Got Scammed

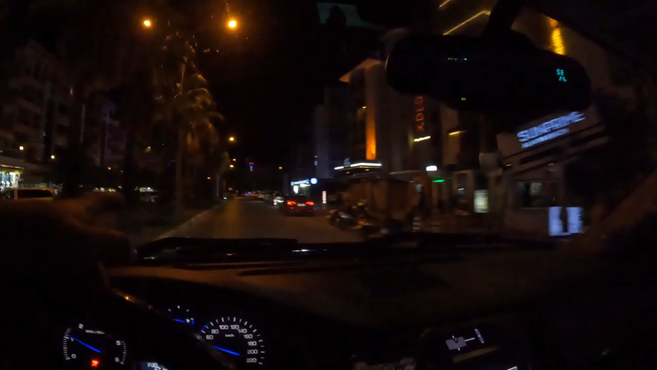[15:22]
Beautiful town. Beautiful. Absolutely beautiful. Feels like Miami open here. Feels like Miami. Miami. Finally, got back home to my Turkish apartment.